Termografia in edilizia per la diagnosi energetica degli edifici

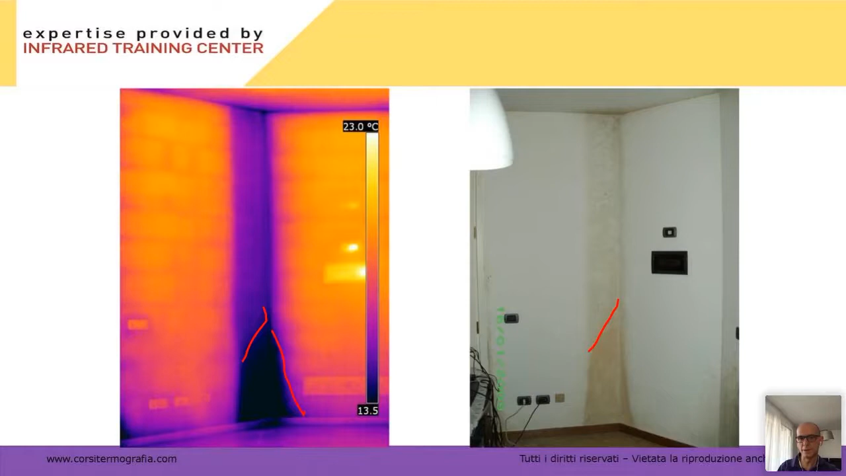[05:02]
On screen: scale top 23.0°C
corrisponde alla forma della mia zampa
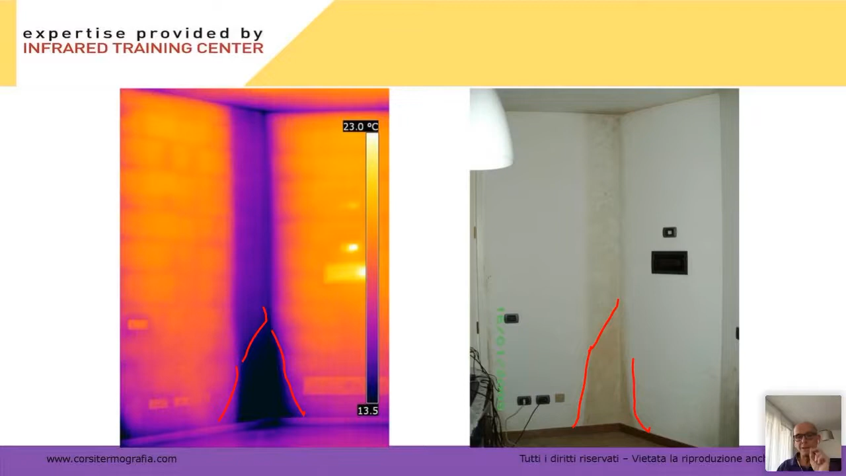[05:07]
On screen: scale top 23.0°C
le termocamera di oggi hanno il diagramma di moglie incorporato quindi mi permettono anche di capire se e dove ci sono zone più a rischio di muffa quindi vedete in questo caso se voi seguite la forma qui tende a fare così e poi allargarsi e anche qui tende a fare così e poi allargarsi ok quindi le termocamera vi aiutano a capire ok questo si chiama allarme in vita mi permettono di capire se effettivamente in quelle condizioni lì si sta formando o meno la muffa ok in realtà fondamentalmente il diagramma di moglie
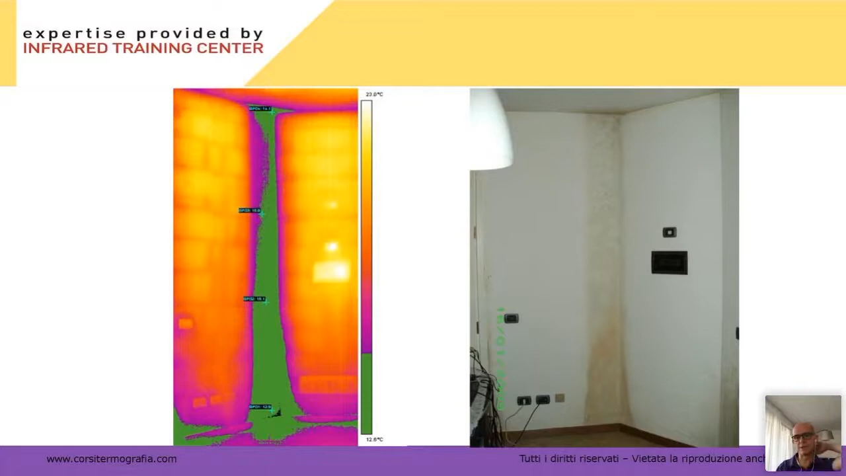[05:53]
unito alla norma 13788 che è quella che dà le indicazioni per evitare la formazione di muffe condense vi permettono di capire bene se quello che state vedendo può essere più legato a un errore di gestione dell'involucro piuttosto che di realizzazione dell'involucro questa è una vecchia immagine vedete un'immagine molto sgranata perché è di una termocamera che aveva una sensibilità termica più bassa bassa nel senso scarsa in cui si vedono ad esempio questa è tratta dai corsi FLIR in cui si vedono le dispersioni dovute al fatto che c'è la nicchia del calorifero si vede anche dove passa dove c'è l'attacco del tubo
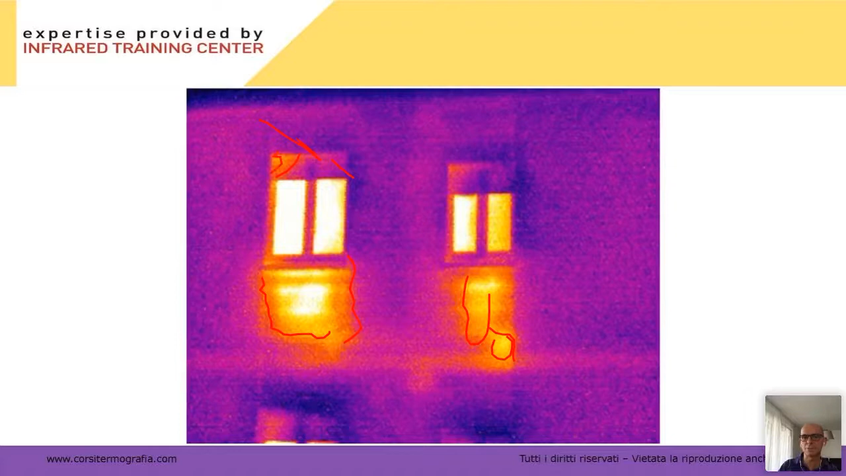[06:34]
si vede anche ad esempio se vedete che questa zona qui è più calda di questa è perché il vento raffredda di più questo lato rispetto a questo ad esempio piccole cose che si riescono a notare con la termografia ok piuttosto che
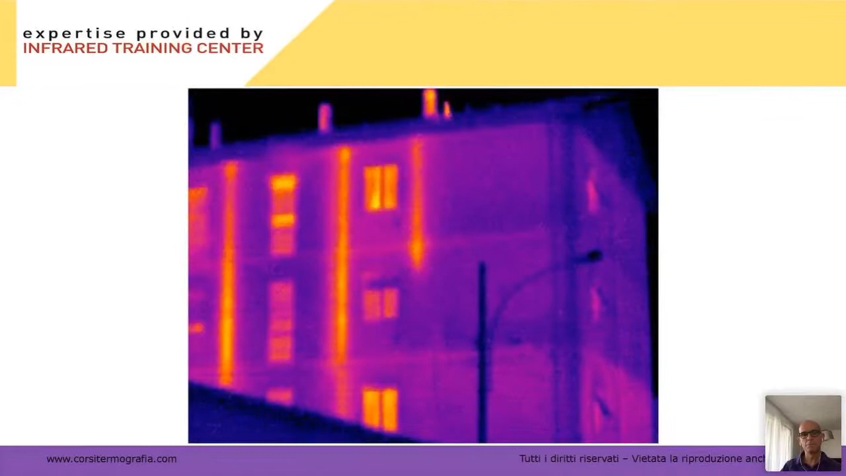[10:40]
carne fumarie anche questa è un'immagine vecchia per vedere se sono turate se qualcuno ha collegato qualcosa nel posto sbagliato questa è una scuola prima e dopo mancavano c'erano le nicchie sotto finestra poi hanno messo i pannelli isolanti quindi si possono fare tante cose i pannelli isolanti funzionano meglio delle finte vernici isolanti quelle che raccontano che mettete un milionesimo di millimetro di vernici su nano speciale e avete l'isolamento di 57 chilometri di refrattario no?
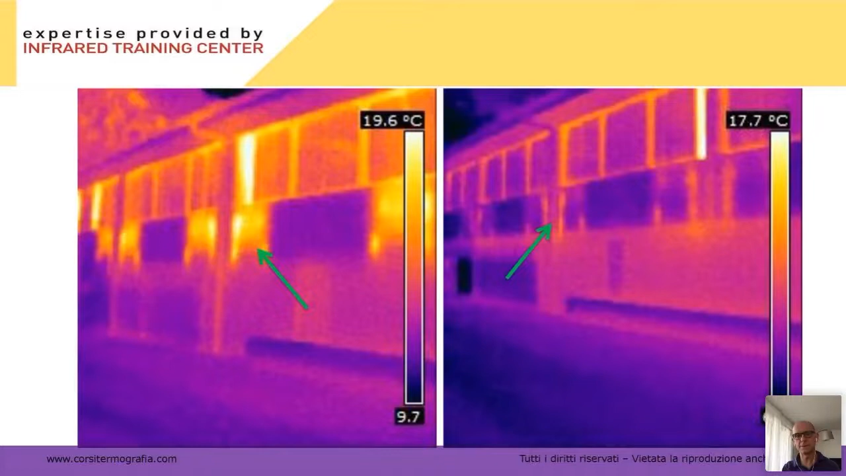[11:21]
parliamo di fisica questo qui è un esempio di tanti anni fa di un miglioramento dato dall'utilizzo di pannelli isolanti vediamo un'altra cosa cappotti torniamo un attimino
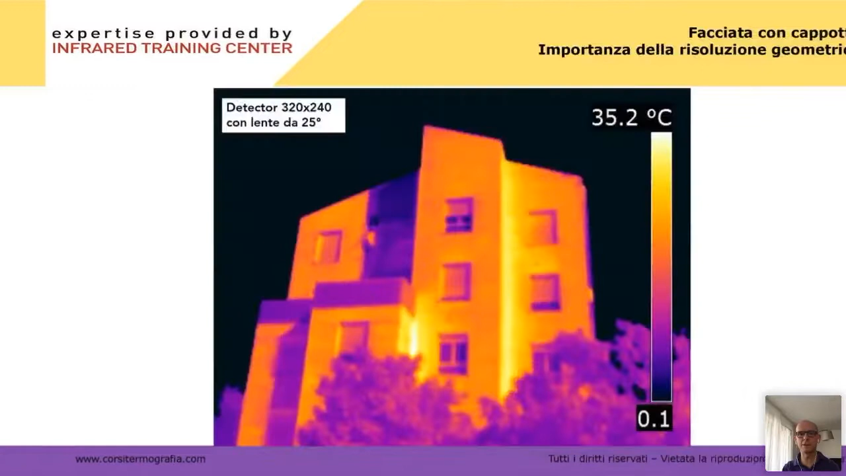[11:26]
On screen: scale top 35.2°C
alla nostra risoluzione questa è già una macchina potente 320x240 però vedete che si intravedono dei dettagli ma non si vedono benissimo eh? guardate che questa è una macchina che insomma una macchina che oggi costa 10.000 euro eh? da vedere con una macchina più spinta vedete come i dettagli sono molto più visibili torno indietro tac e tac e tac vedete l'immagine è molto più nitida quindi la differenza tra vedere un'immagine è così che è una
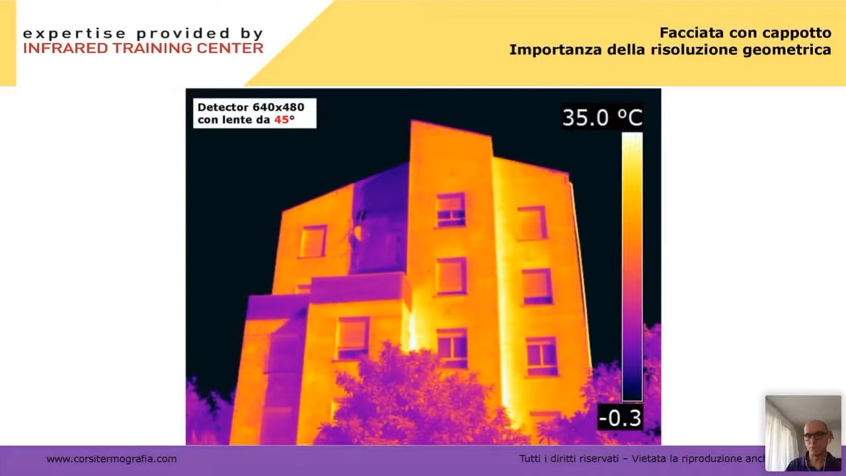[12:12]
On screen: scale top 35.0°C
bella immagine ma questa che è una bellissima immagine purtroppo lo fa la macchina c'è poco da fare ok e quindi quando vado lontano il problema diventa rilevante
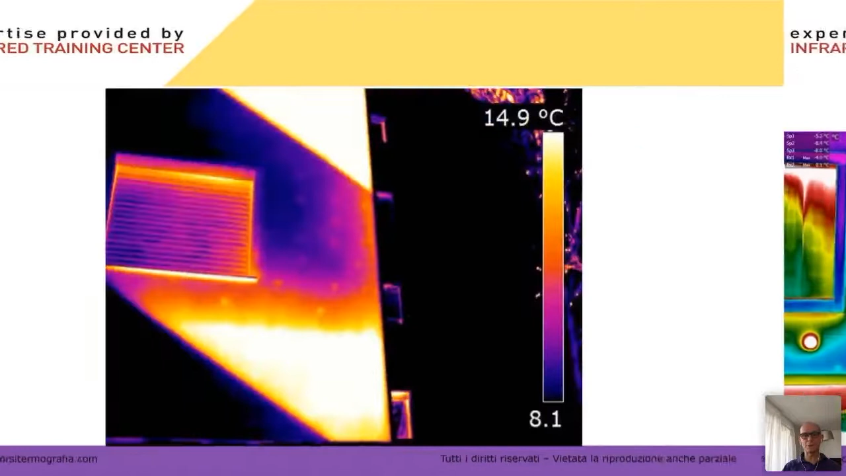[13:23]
On screen: scale top 14.9°C
è meglio anche cambiare tavolozza ah qui scusate ho tirato via se cambio tavolozza vedo ancora meglio questa è una T1000 ok in questo caso in condizioni diverse si vedono benissimo i tasselli vedete vedete tutte le varie situazioni c'era anche del ghiaccio qua la formazione di ghiaccio si vede il davanzale che insomma è tagliato da far schifo non
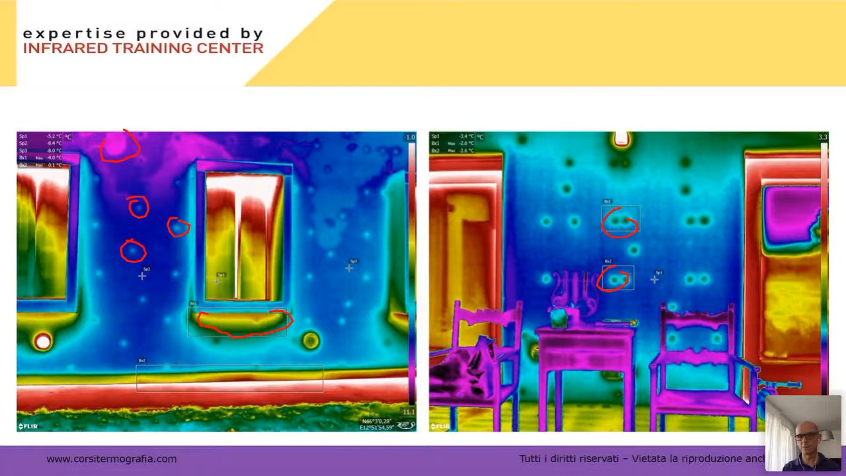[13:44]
è tagliato affatto ok quindi i cappotti si vedono meglio di notte in inverno ma si vedono anche di giorno col sole si fa un po' più fatica vedete in base alle ombre qua devo regolare la macchina diversamente rispetto a qua però riesco a vedere perché perché i tasselli conducono diversamente ok rispetto al cappotto che invece isola ok
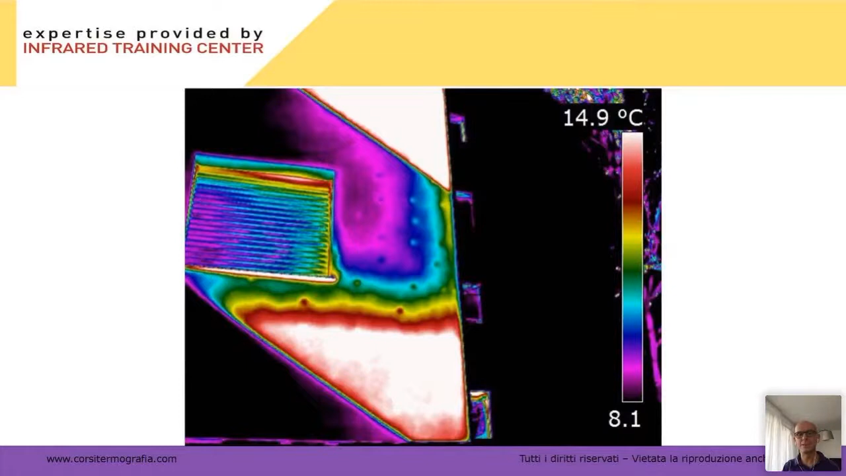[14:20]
On screen: scale top 14.9°C
ah era qui mi è finita al posto sbagliato vedete che con la tavolozza al covaleno si vedono un po' meglio rispetto ad esempio come li vedevo con la tavolozza del ferro le tavolozze non ce n'è una giusta o non sbagliata uno le prova tutte finché non trova quella che gli dà una mano a vedere bene il problema anche qui sfattiamo che una sia meglio dell'altra
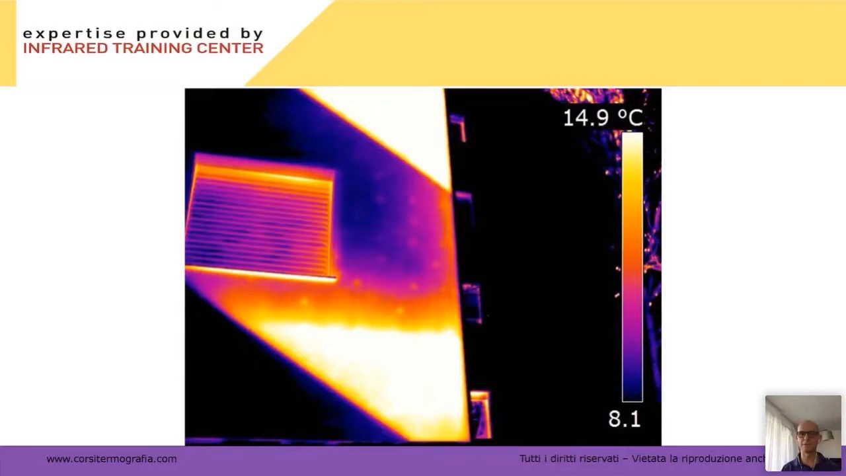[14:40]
On screen: scale top 14.9°C
infiltrazioni questa abbastanza famosa ogni tanto me la rubano questa è la scorsalina del tetto che non tiene un'immagine di questo tipo dove quella che vedete qui è l'acqua non vi metto la facciata nel visibile perché tanto una casa non si vede niente nel visibile c'è questo ponteggio perché si è un po' rovinata la pittura qui ma è una casa normale quindi è utile che vi metta l'immagine visibile è colore rosa antico